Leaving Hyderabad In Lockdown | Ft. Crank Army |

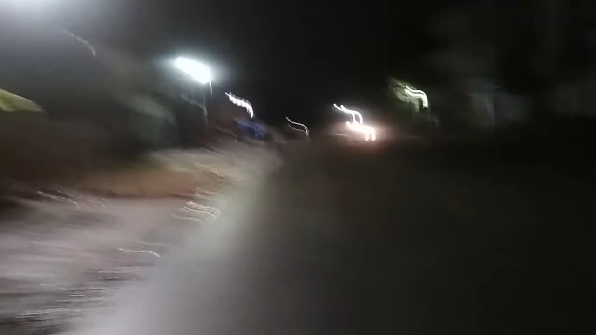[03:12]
पूरे रोड पे दो गाड़ियां, एक गाड़ी और रोड है गीला बिकॉज कल बहुत तेज की बारिश हुई थी। I don't know why. It's going to be crazy ride, man.
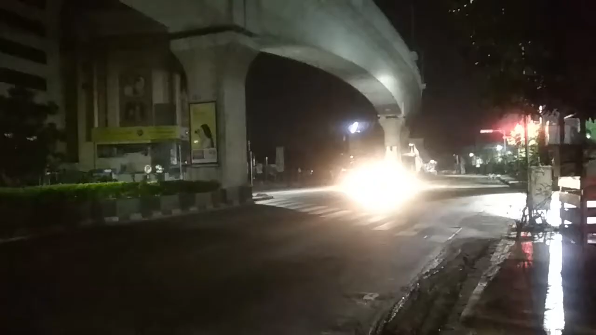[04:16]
द गाय इज स्टैंडिंग राइट देयर, इधर खड़ा है वो,
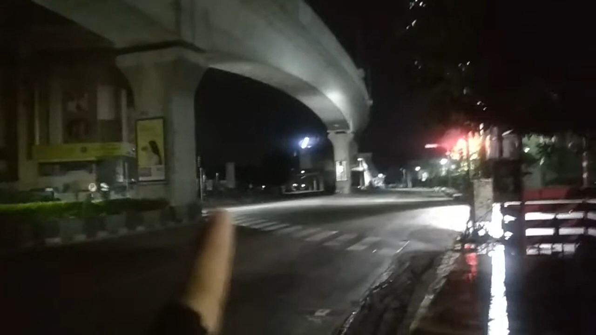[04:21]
लाइट नहीं जला रखी उसने, ब्लर ब्लर दिखेगा कोई फायदा नहीं है।